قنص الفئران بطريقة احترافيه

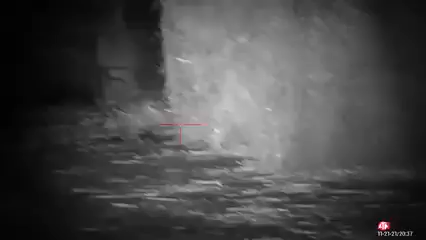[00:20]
Well, at another new pig farm here. That's the first two rats of the night.
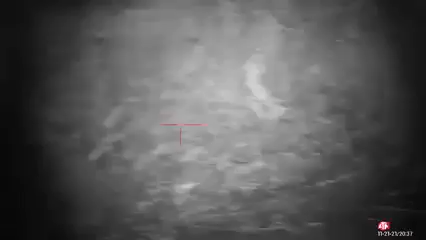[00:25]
So hopefully there's going to be plenty more. So hope you like this video.
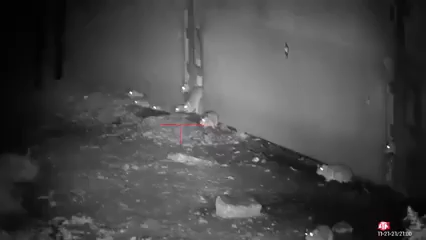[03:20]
I don't think this farmer knows how much of a problem he's got here actually.
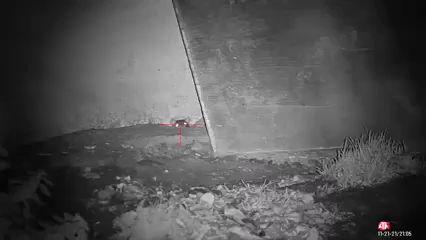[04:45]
Spotted this little chap behind me hiding with a thermal.
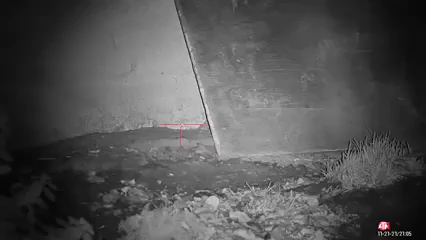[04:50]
Yeah, there's quite a lot of rats on this farm.